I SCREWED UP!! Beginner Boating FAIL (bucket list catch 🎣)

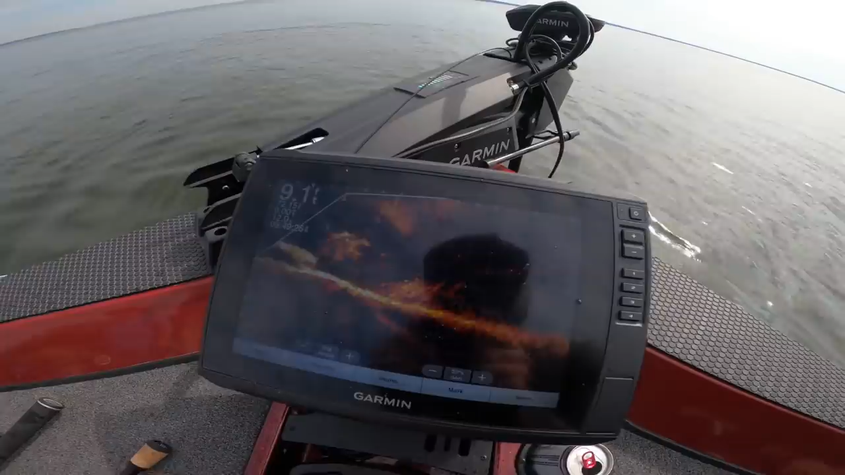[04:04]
okay look at that casting that come up here that's funny
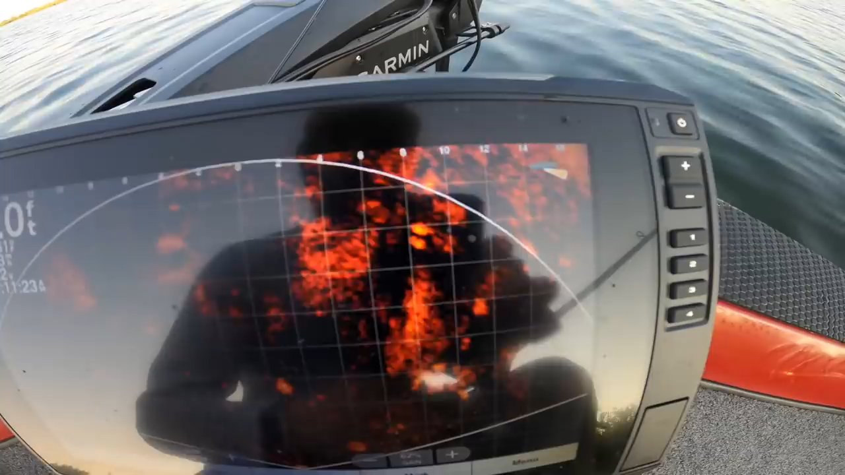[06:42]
cruise and look at him go oh here's another
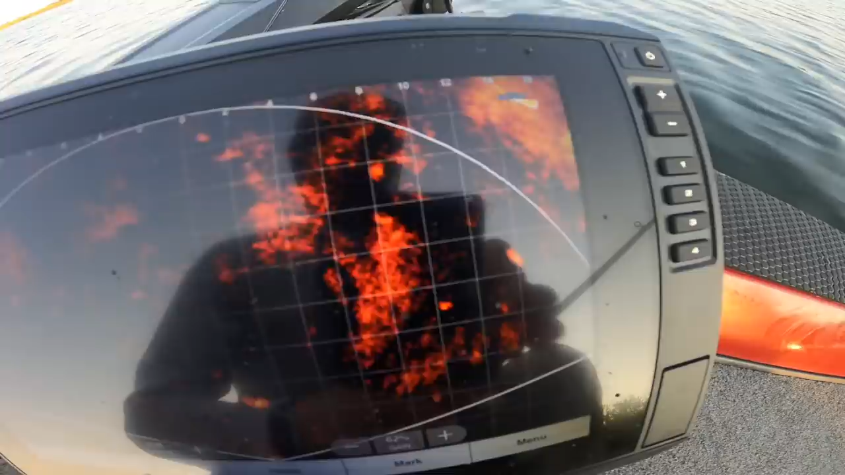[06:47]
so what's happening is the trolling motor is facing this way so this view is actually right here so